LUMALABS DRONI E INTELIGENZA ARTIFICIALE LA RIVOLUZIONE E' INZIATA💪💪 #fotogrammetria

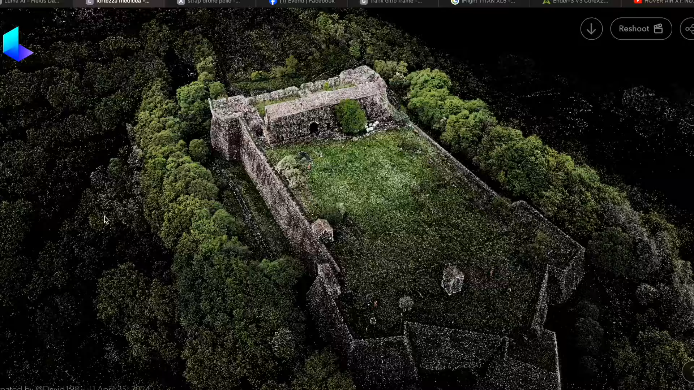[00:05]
Sono entusiasta di portare oggi qui nel canale un'applicazione per usare il mio drone per scopi utili, per magari fare un modello tridimensionale,
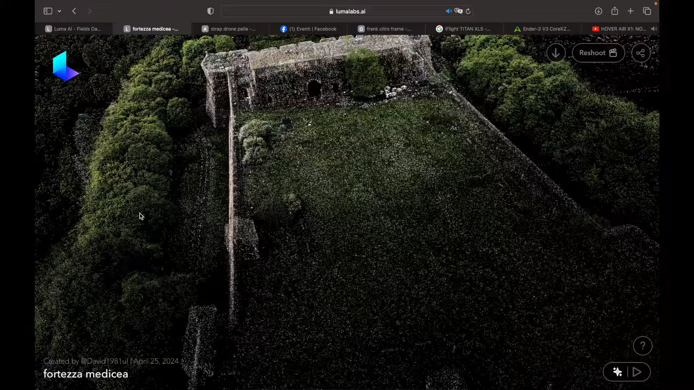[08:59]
beh abbiamo questa visualizzazione molto scenografica di tutto quello che è stato rielaborato.
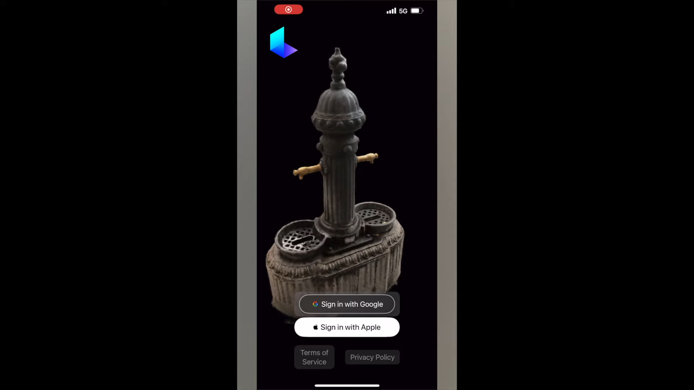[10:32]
Andiamo nel nostro Play Store, App Store e scarichiamo Luma AI, come sto facendo io in questo momento.